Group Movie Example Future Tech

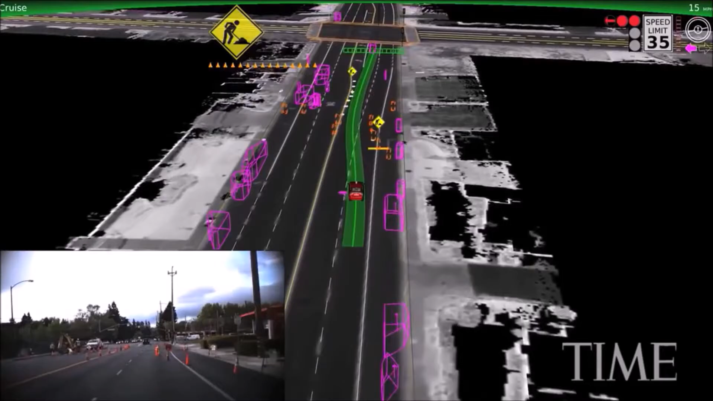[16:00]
Our sensors spot the orange signs and cones early to alert the car of the lane blockage ahead, and we can change lanes safely. There's also an ultrasonic sensor called a position
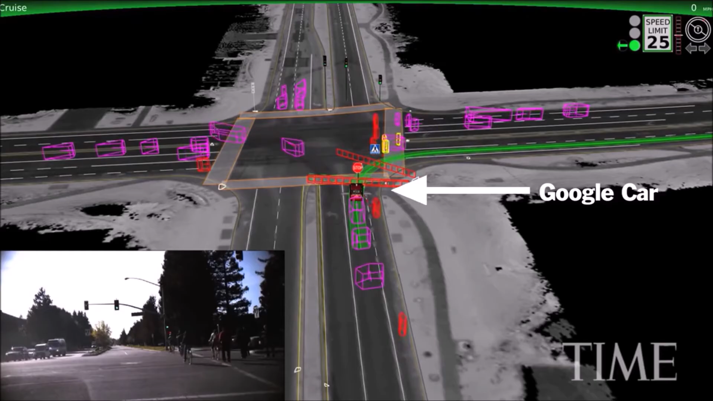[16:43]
The red and green fences indicate that the car will stop and wait until the path is clear. We even detect the cyclist approaching from behind and wait until they've passed.
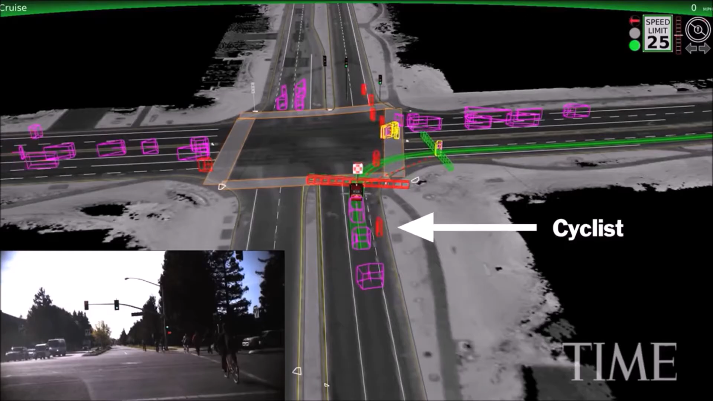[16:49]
Whether you know it or not, there's already plenty of driverless car technology all around you.
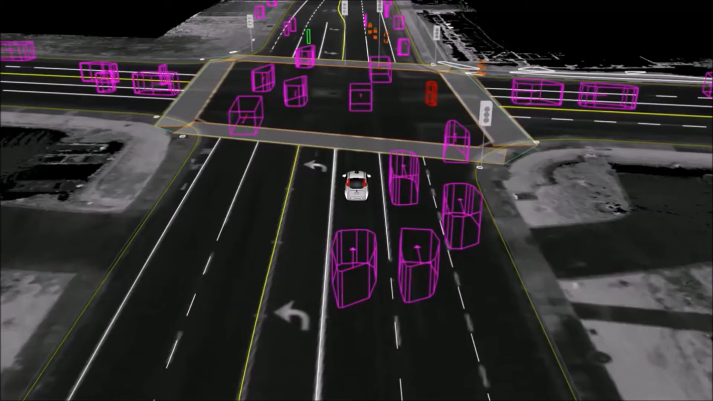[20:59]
Then we know where the cars were in the moment, but we have to do better than that. We have to predict what's going to happen. So here, the pickup truck in the top right is about to make a left lane change because the road in front of it is closed. And so it needs to get out of the way. Knowing that one pickup truck is great, but we really need to know what everybody's thinking. So it becomes quite a complicated problem.
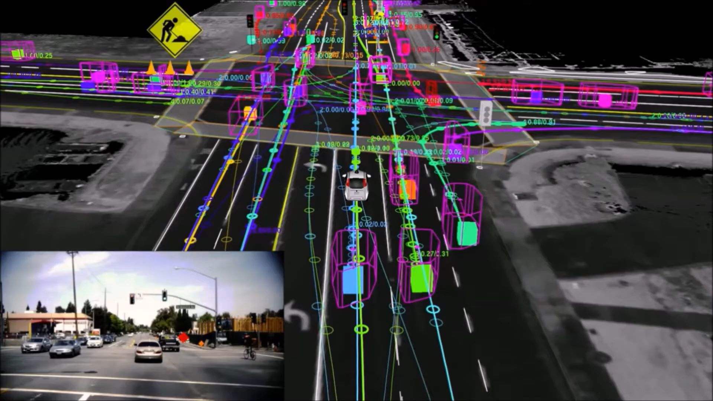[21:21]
And then given that, we can figure out how the car should respond in the moment. And so what trajectory it should follow, how quickly it should slow down or speed up.
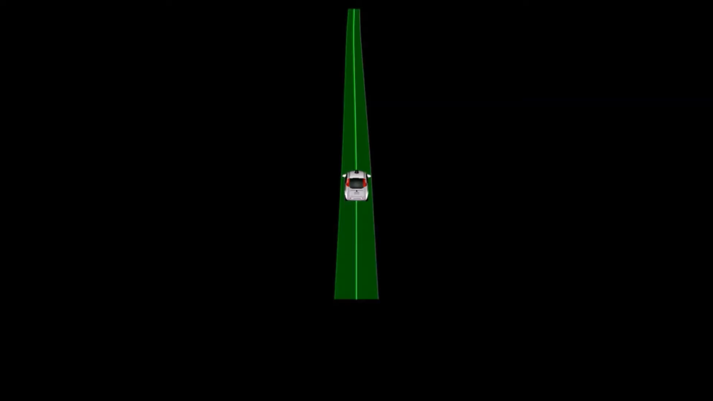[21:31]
And then that all turns into just following a path, turning the steering wheel left or right, pressing the brake or gas. It's really just two numbers at the end of the day. So how hard can it really be?
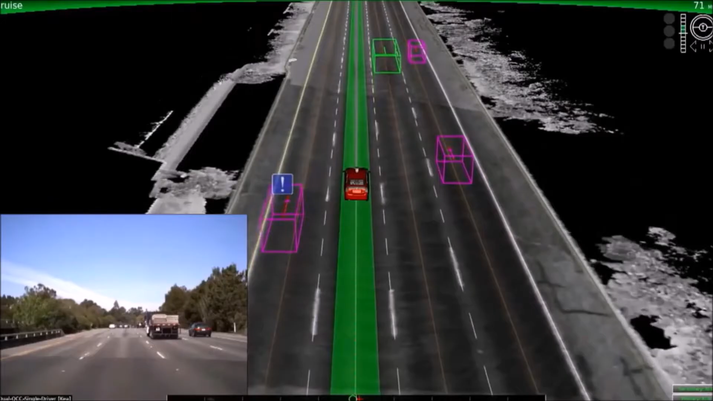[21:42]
Back when we started in 2009, this is what our system looked like. So you can see our car in the middle, the other boxes on the road driving down the highway. The car needs to understand where it is and roughly where the other vehicles are.
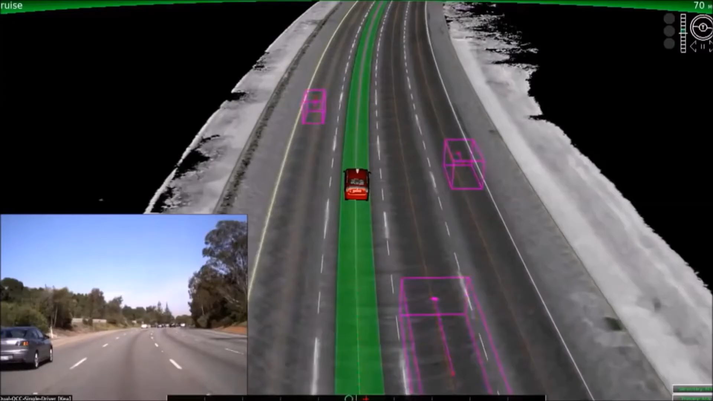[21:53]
It's really a geometric understanding of the world. Once we started driving on neighborhoods and city streets, the problem becomes a whole new level of difficulty.
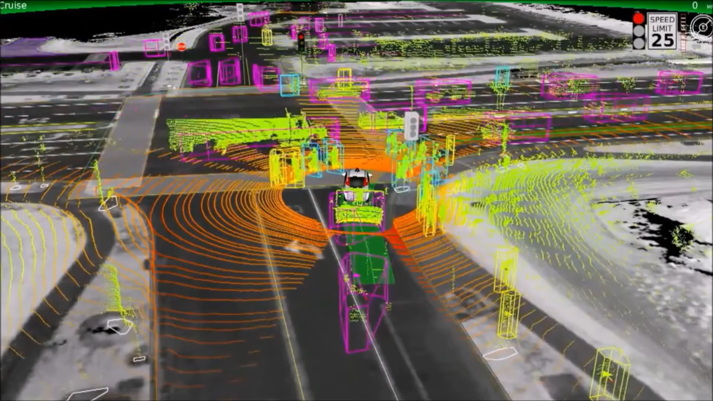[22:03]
You see pedestrians crossing in front of us, cars crossing in front of us, going every which way, the traffic lights, crosswalks. It's an incredibly complicated problem by comparison. And then once you have that problem solved, the vehicle has to be able to deal with construction.
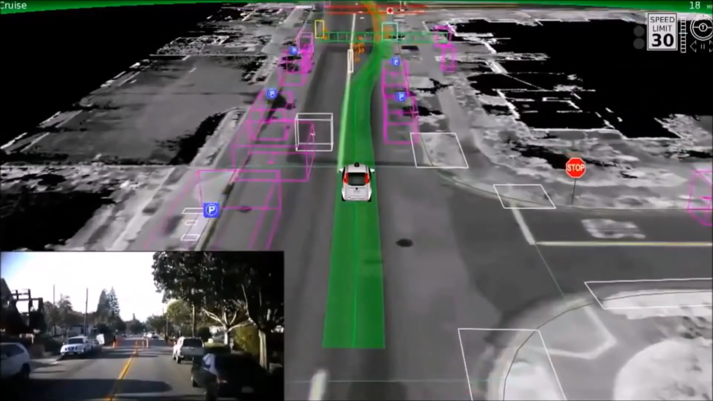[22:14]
So here the cones on the left are forcing it to drive to the right.
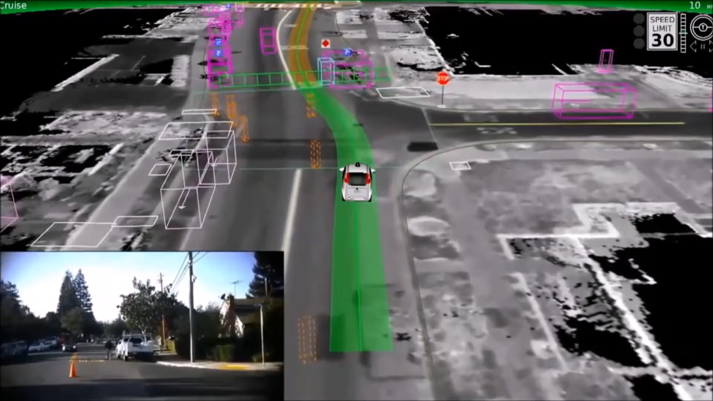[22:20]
But not just construction in isolation, of course. It has to deal with other people moving through that construction zones as well. And of course, if anyone's breaking the rules, the police are there. And the car has to understand that that flashing light on the top of the car means that it's not just a car,
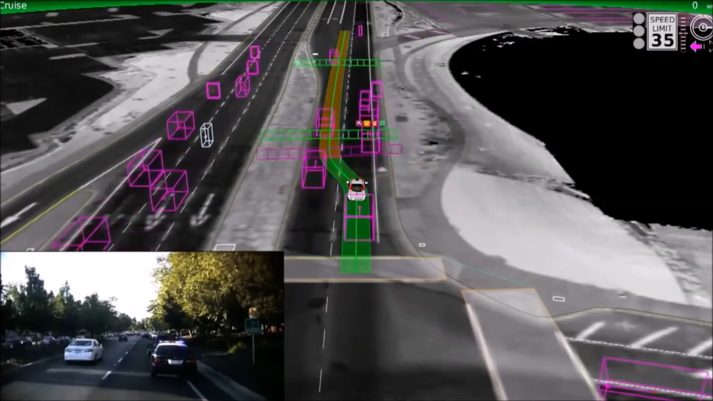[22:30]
it's actually a police officer.
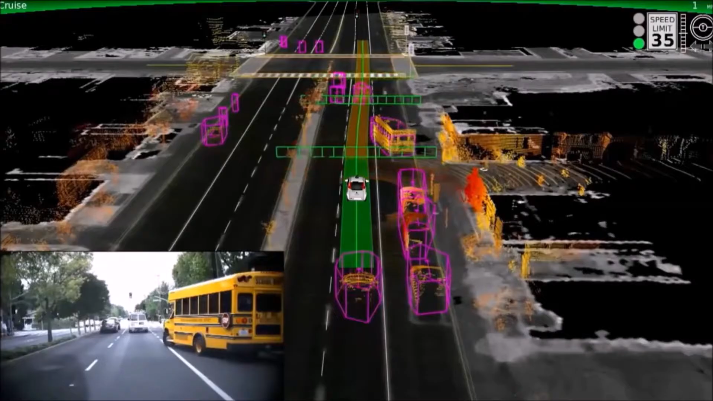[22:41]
When we're out on the road, other people have expectations.
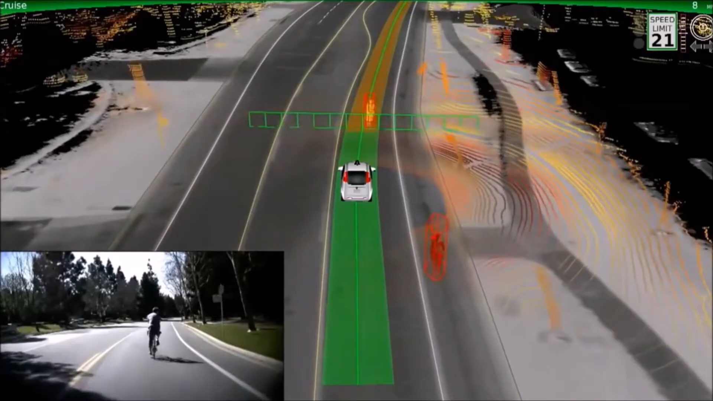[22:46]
So when a cyclist puts up their arm, it means they're expecting the car to yield to them and make room for them to make a lane change.
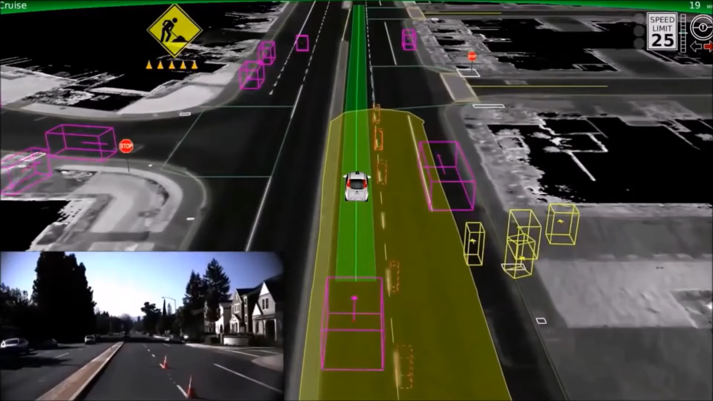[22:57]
The first kind of most crude model of this is when one vehicle sees a construction zone, having another know about it so it can be in the correct lane to avoid some of the difficulty.
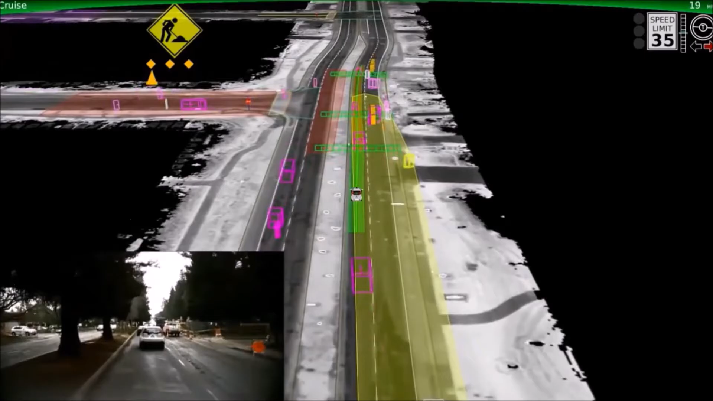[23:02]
But we actually have much deeper understanding than this.
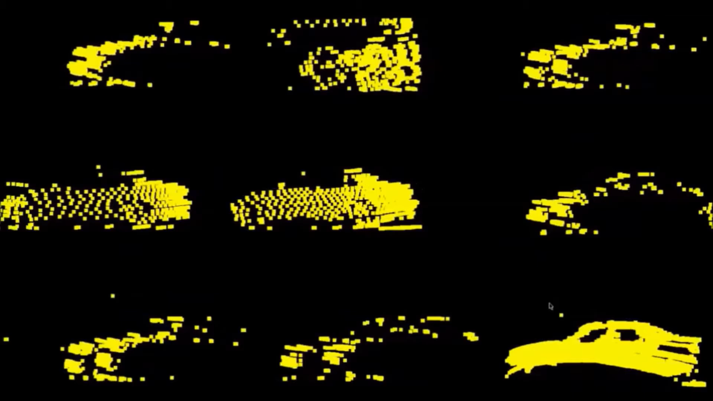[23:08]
We can take all of the data that the cars have seen over time, the hundreds and thousands of pedestrians, cyclists,
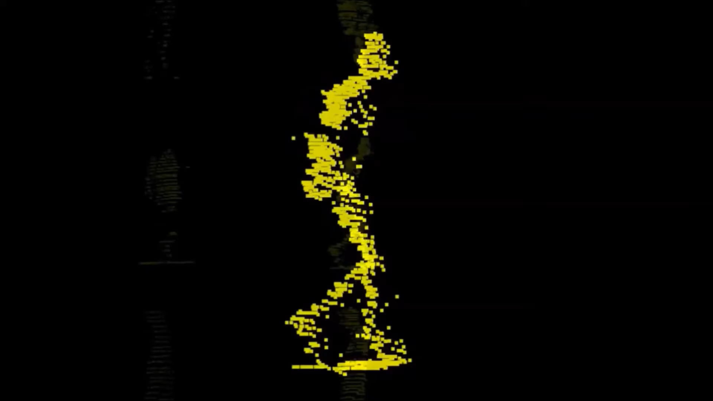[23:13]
and vehicles that have been out there, and understand what they look like, and use that to infer what other vehicles should look like and other pedestrians should look like.
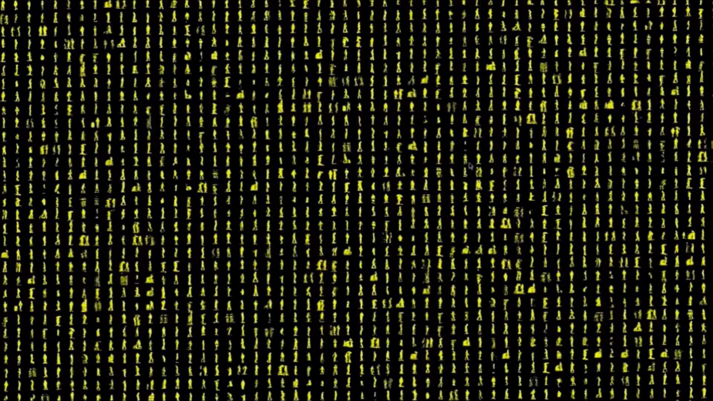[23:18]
And then, even more importantly, we can take from that a model of how we expect them to move through the world.
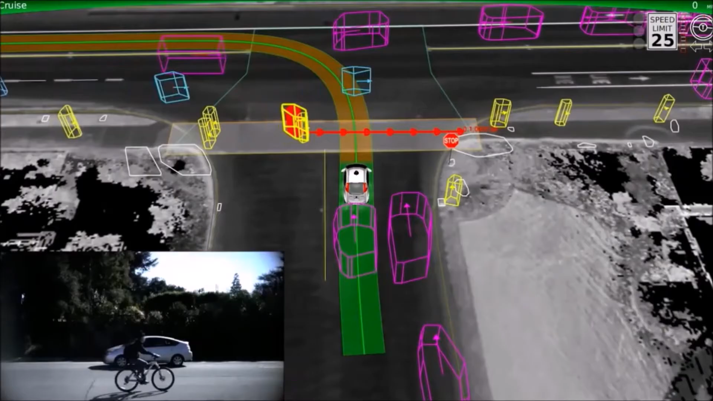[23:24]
So here the yellow box is a pedestrian crossing in front of us.
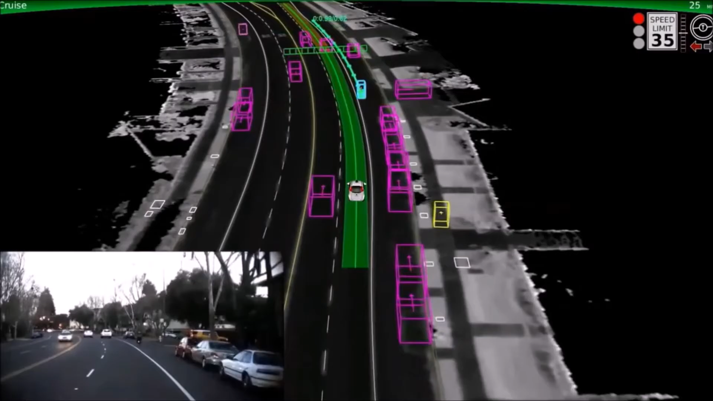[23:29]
Here the blue box is a cyclist, and we anticipate they're going to nudge out and around the car to the right.
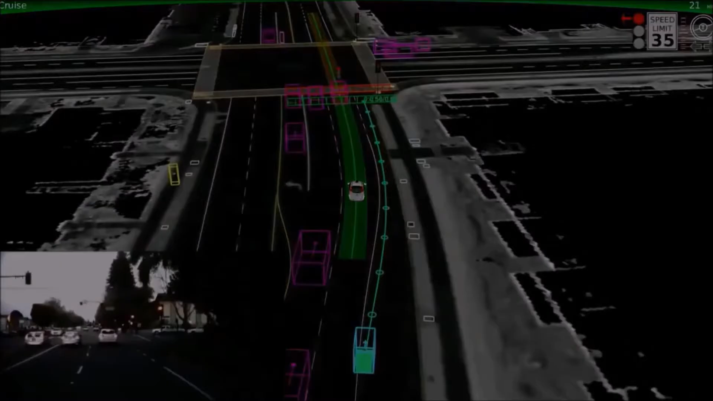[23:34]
Here there's a cyclist coming down the road, and we know they're going to continue to drive down the shape of the road.
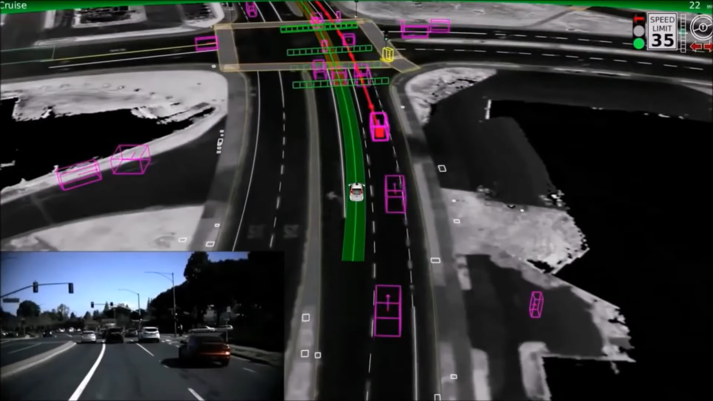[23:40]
Here somebody makes a right turn, and in a moment here, somebody's going to make a U-turn in front of us, and we can anticipate that behavior and respond safely.
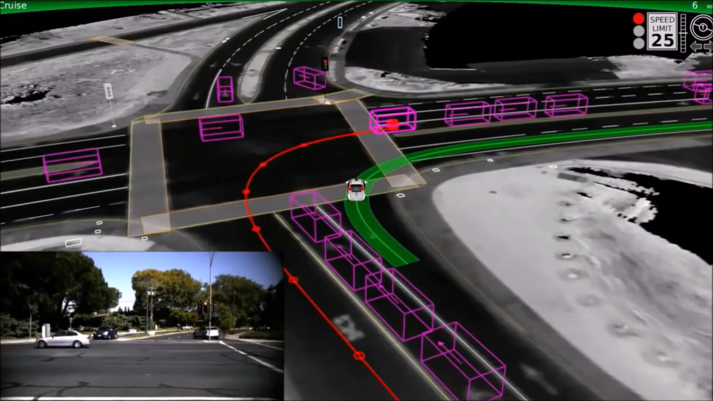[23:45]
Now, that's all well and good for things that we've seen, but of course, you encounter lots of things that you haven't seen in the world before.
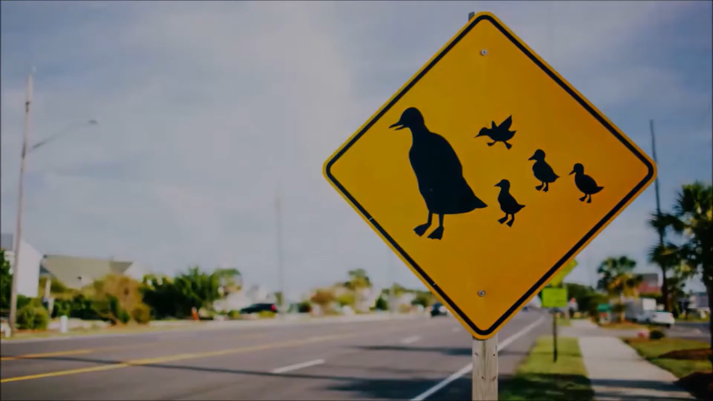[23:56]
And so, just a couple of months ago, our vehicles were driving through Mountain View, and this is what we encountered.
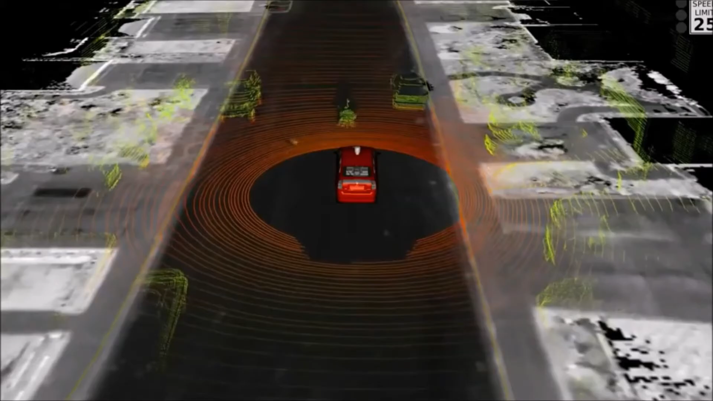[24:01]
This is a woman in an electric wheelchair chasing a duck in circles on the road. Now, it turns out there is nowhere in the DMV handbook that tells you how to deal with that.
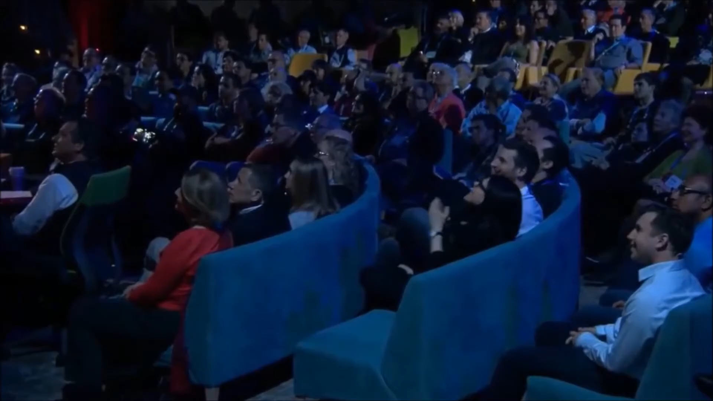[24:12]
But our vehicles were able to encounter that, slow down, and drive safely. Now, we don't have to deal with just ducks.
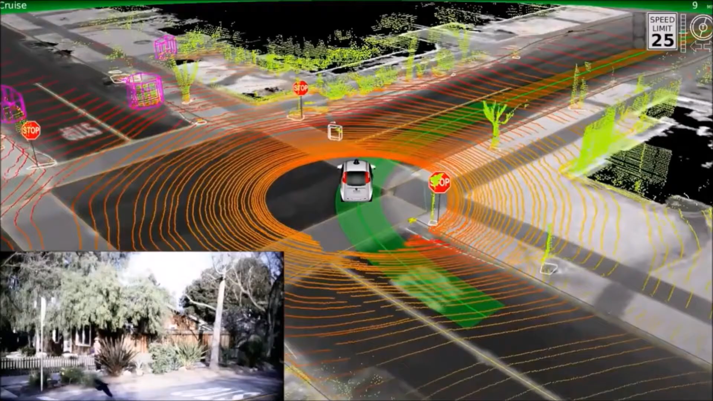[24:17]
Watch this bird fly across in front of us. The car reacts to that.
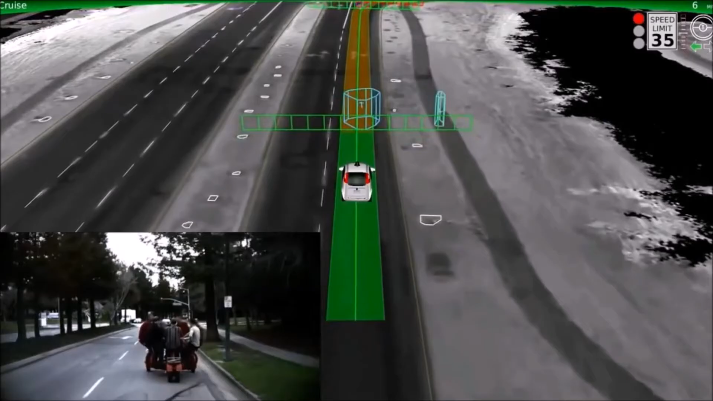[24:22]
Here, we're dealing with a cyclist that you would never expect to see anywhere other than Mountain View. And of course, we have to deal with drivers, even the very small ones.